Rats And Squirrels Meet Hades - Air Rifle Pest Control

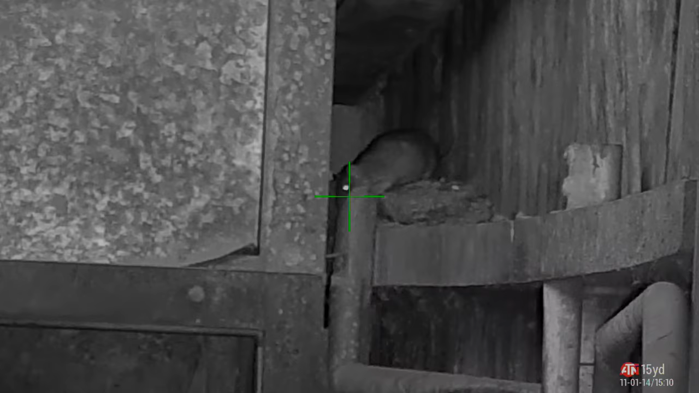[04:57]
Let me help you. There you go.
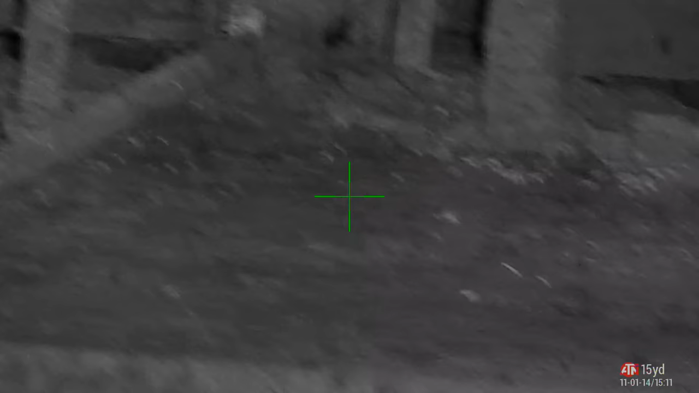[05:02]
Helped him down with the Hades. He's dropped down behind the feeders.
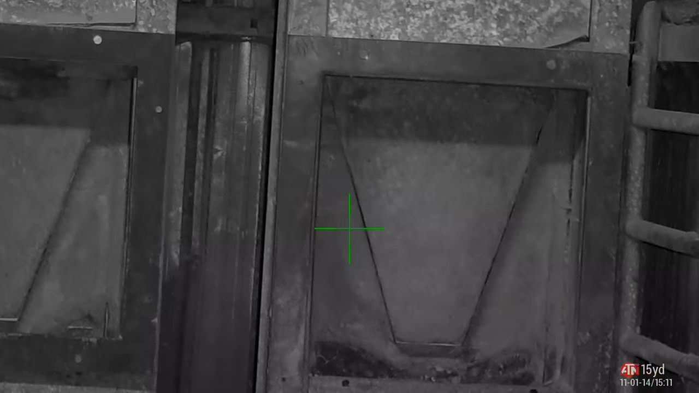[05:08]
Now I can see him on the thermal underneath. I think it was underneath the third one along.
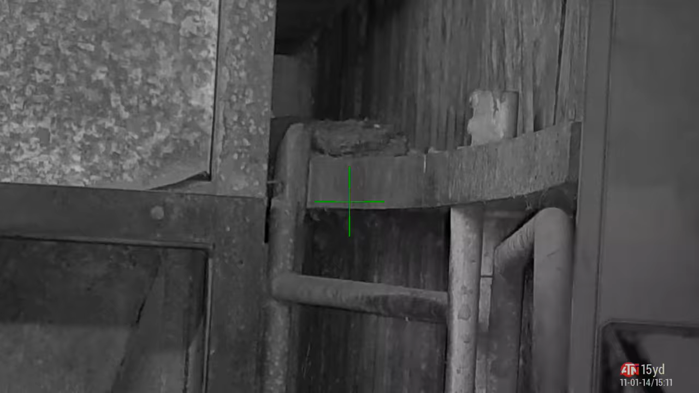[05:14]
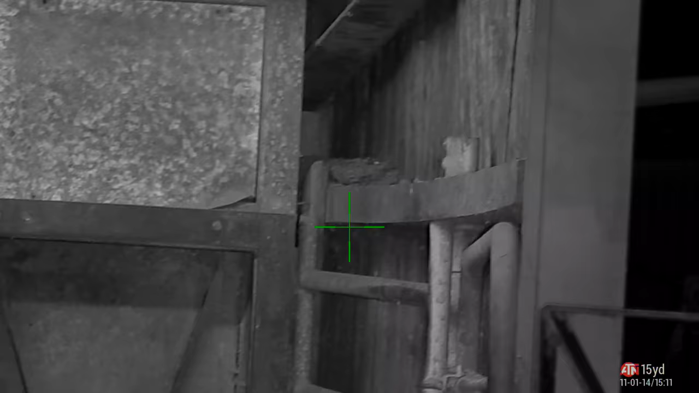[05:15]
I can't see him on the night vision because he's got his back to me. Rude.
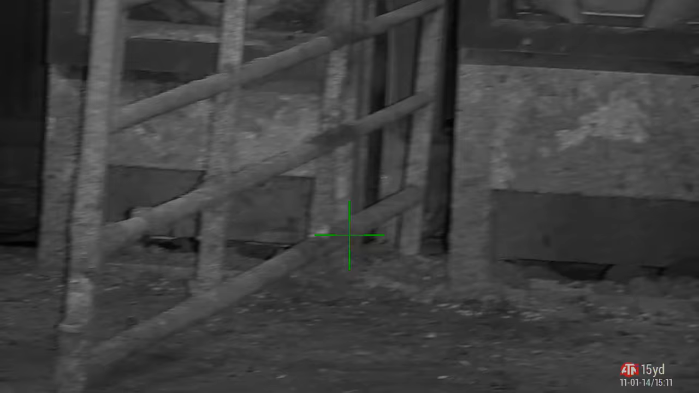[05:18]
He's under there somewhere. Let's go around and have a look.